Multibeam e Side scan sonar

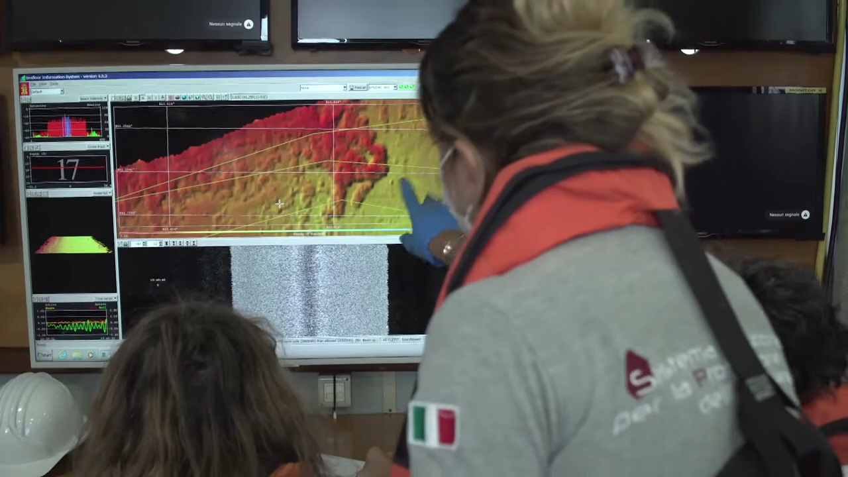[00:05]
L'eco-scandaglio multifascio o multi-beam genera mappe morfologiche del fondo del mare attraverso un sonar simile a quello che utilizzano delfini e pipistrelli per l'orientamento e la ricerca del cibo.
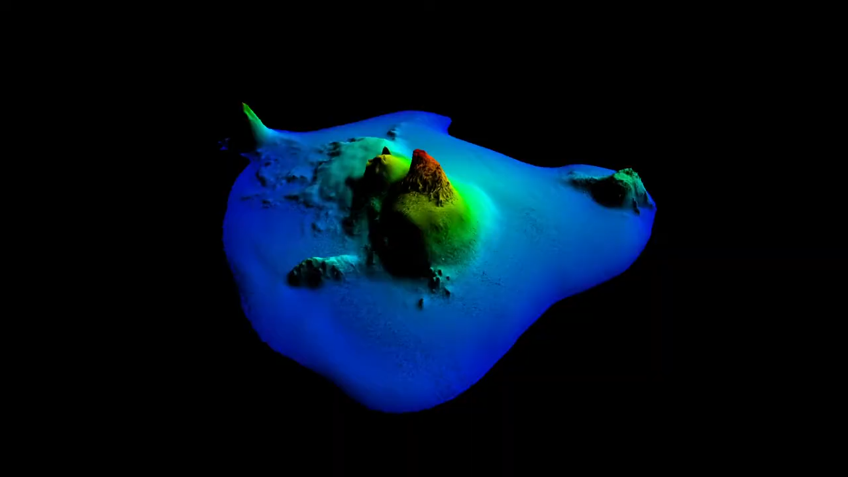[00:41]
delle mappe molto dettagliate del fondo del mare, utili tra l'altro per individuare i punti più interessanti da esplorare con il ROV.
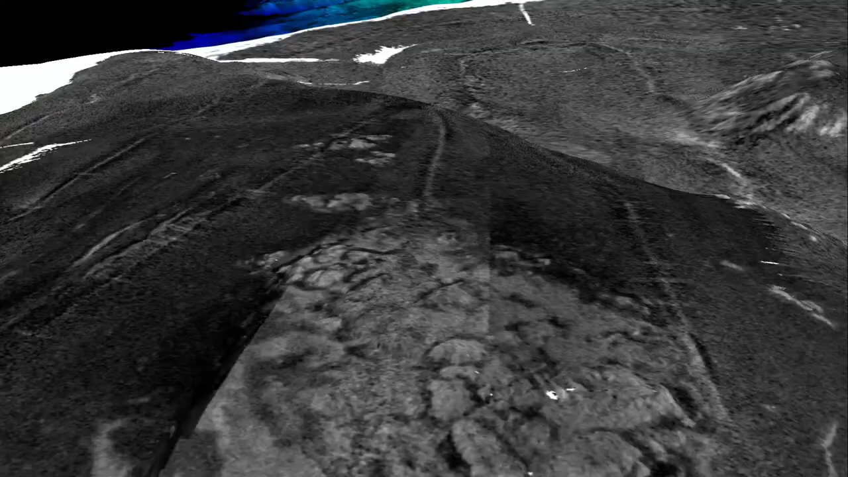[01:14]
Rispetto al multi-beam, il side-scan sonar restituisce una fotografia acustica del fondale ad altissima risoluzione,
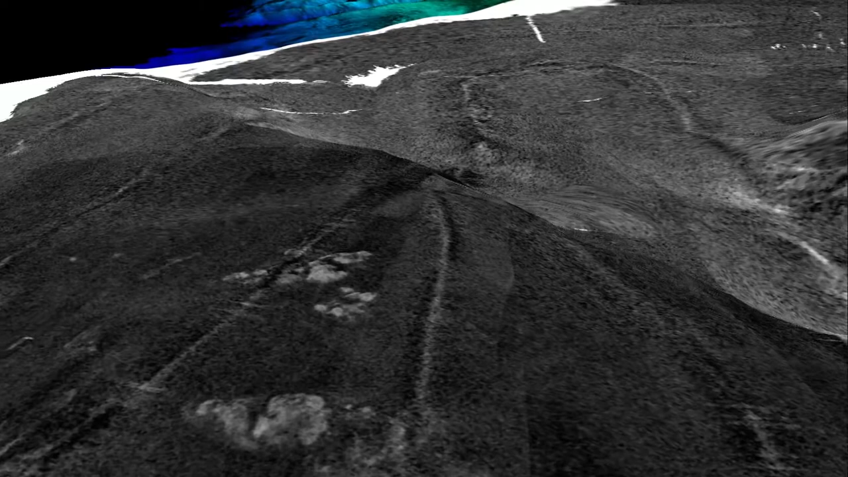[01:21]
riuscendo ad identificare la tipologia di substrato come ad esempio rocce,